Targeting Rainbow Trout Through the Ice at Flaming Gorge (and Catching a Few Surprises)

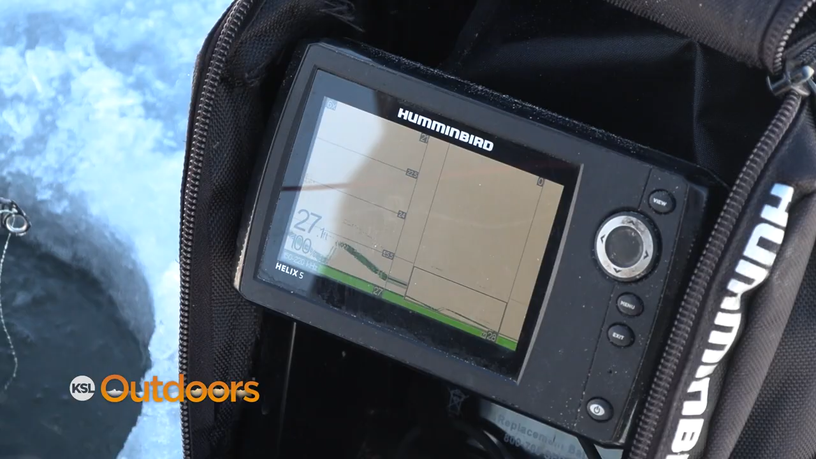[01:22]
I think we've got the depth. Now we just need to see if the fish are here. So the first spot, 12 to about 30 feet, and no fish.